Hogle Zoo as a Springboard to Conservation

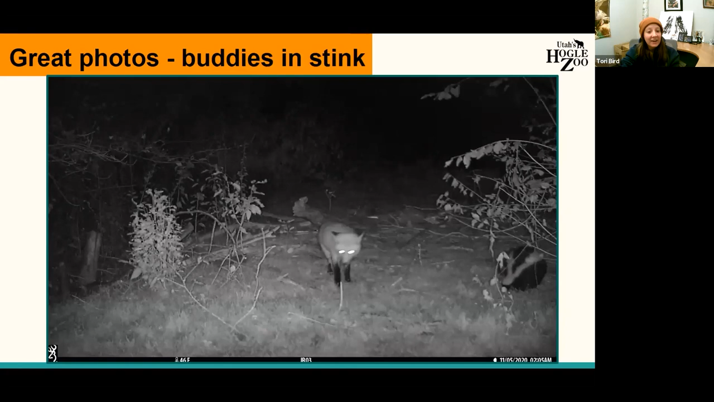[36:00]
We get some fun inter-species interactions like this fox and striped stump.
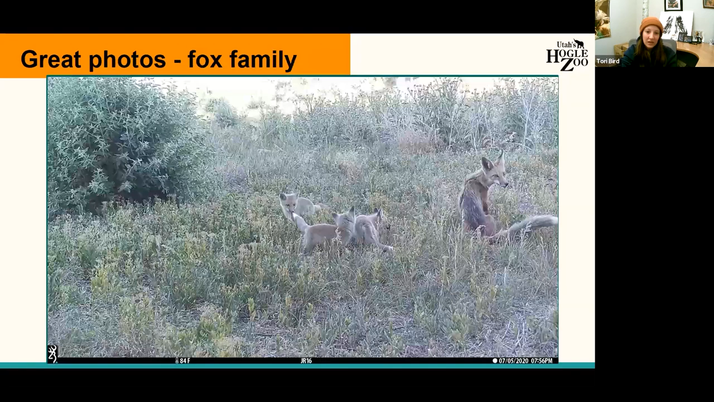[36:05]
We get information on breeding.
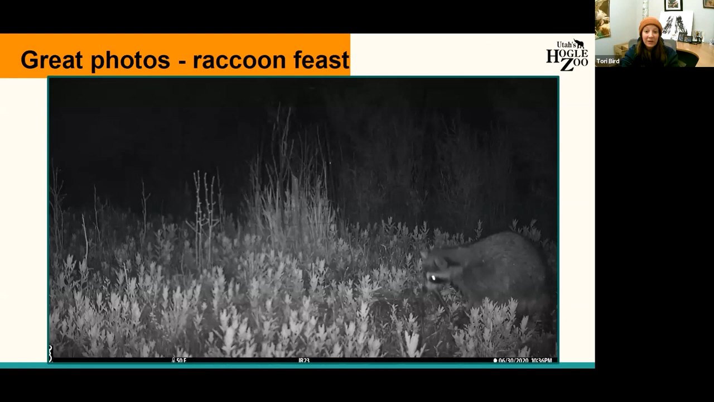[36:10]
We have behaviors such as feeding as demonstrated by this raccoon eating a snake. We get some great selfies and not just mammals,